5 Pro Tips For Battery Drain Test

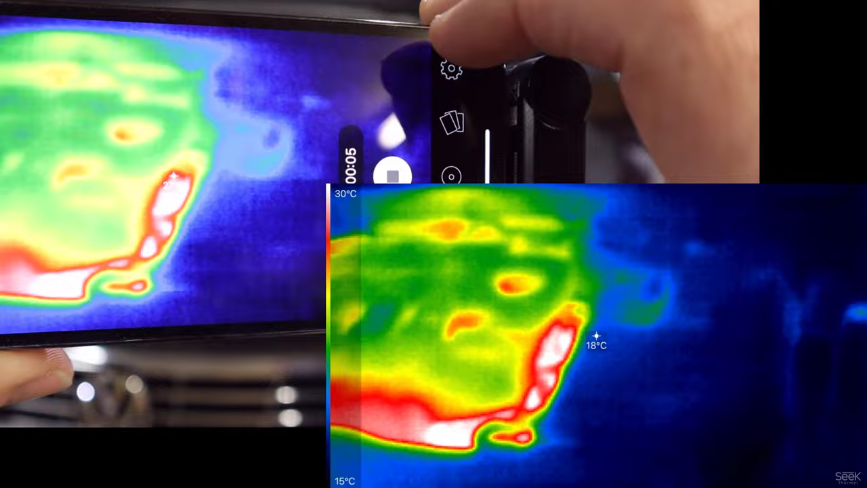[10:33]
On screen: spot 18°C, scale top 30°C, scale bottom 15°C
can pick up all the different hot areas on the vehicle now
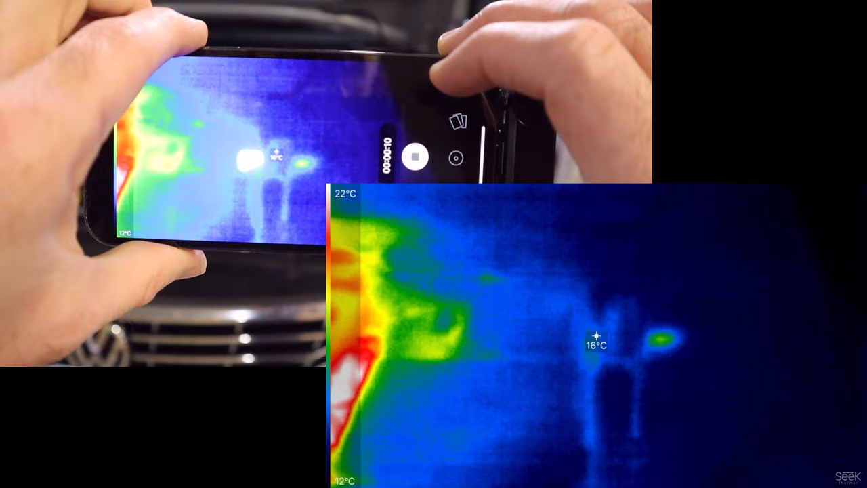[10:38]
On screen: spot 16°C, scale top 22°C, scale bottom 12°C
what we're looking at here if you can see that little heat spot there okay
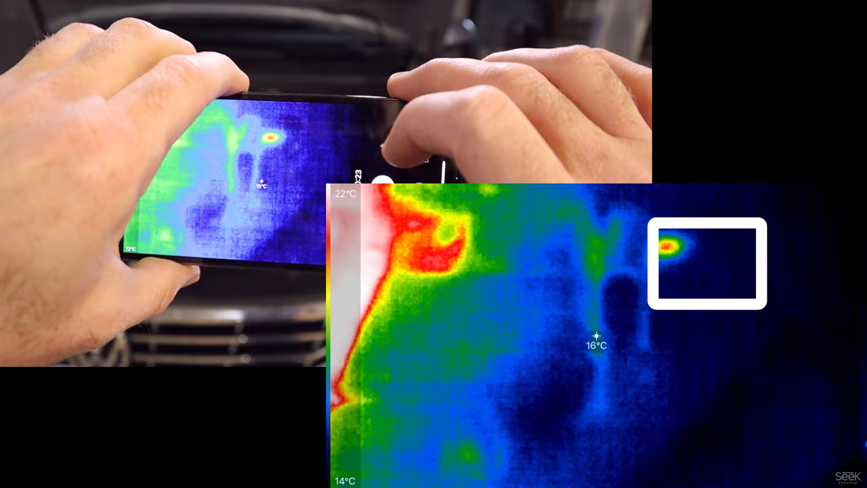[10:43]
On screen: spot 16°C, scale top 22°C, scale bottom 14°C
as you can see all the covers are on the vehicle okay
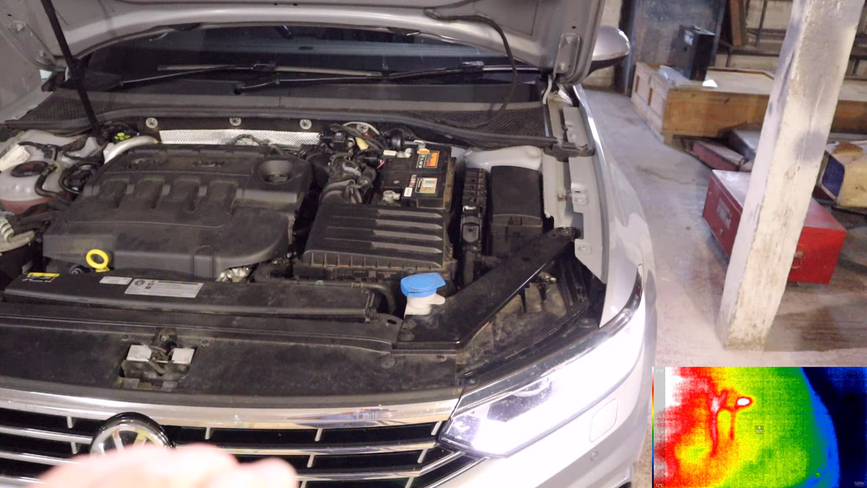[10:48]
and what we're actually looking at is the fuse box
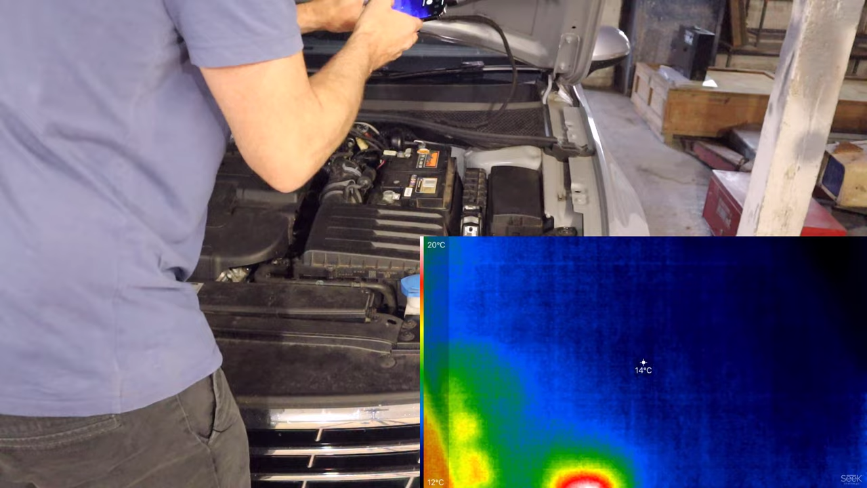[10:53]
On screen: spot 14°C, scale top 20°C, scale bottom 12°C
okay so that fuse box there is giving us some heat and it's not very warm but it's a little bit warm and if we open that up what we will see is that there's a relay behind here or it's that one there i can feel it now it's nice and warm so these thermal cameras will really save you time in looking for different
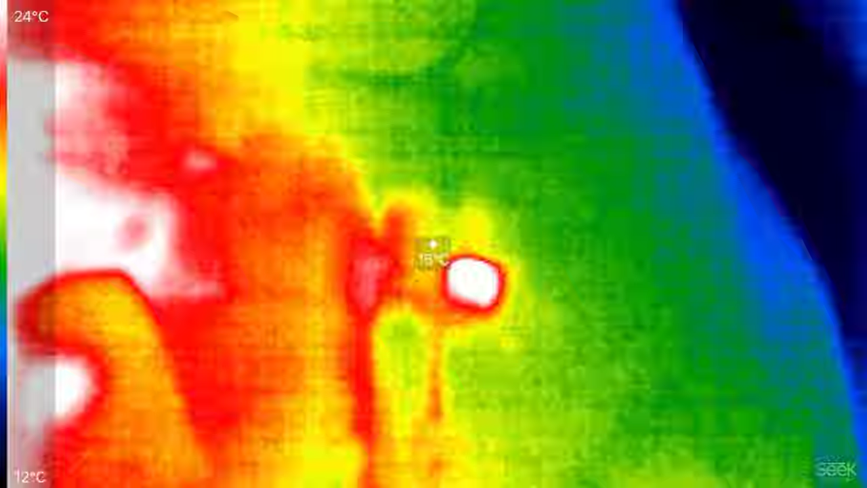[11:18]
On screen: scale top 24°C, scale bottom 12°C
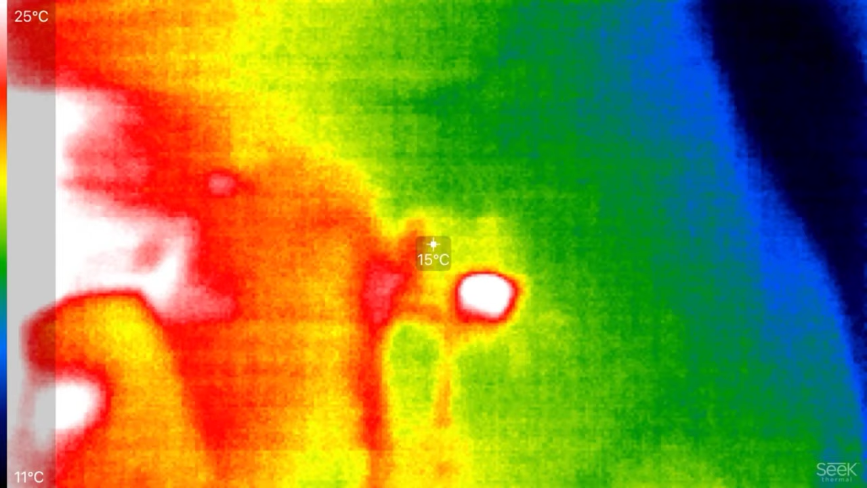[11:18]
On screen: spot 15°C, scale top 25°C, scale bottom 11°C
battery drain problems they just really sensitive and
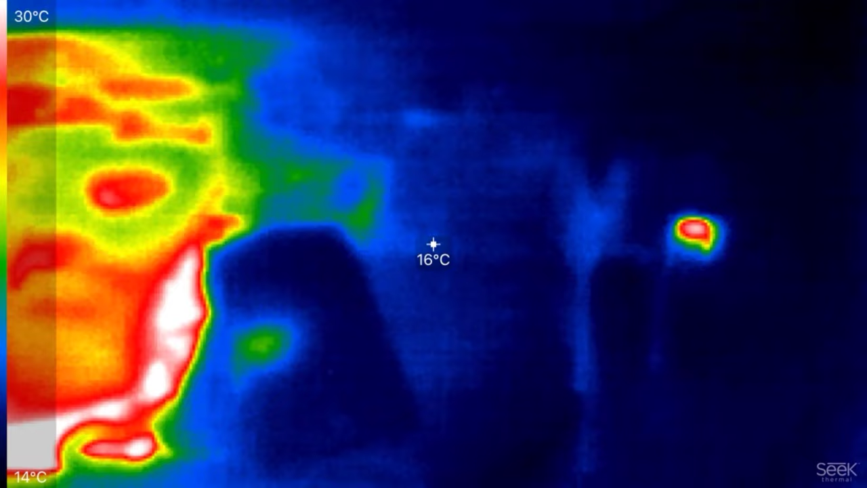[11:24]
On screen: spot 16°C, scale top 30°C, scale bottom 14°C
can save you a lot of time okay so i hope you like those tips and they help you with your parasitic battery drawer testing and if there's any other little tips that you're aware of that will help you with looking for battery drain problems then let us know in the comments below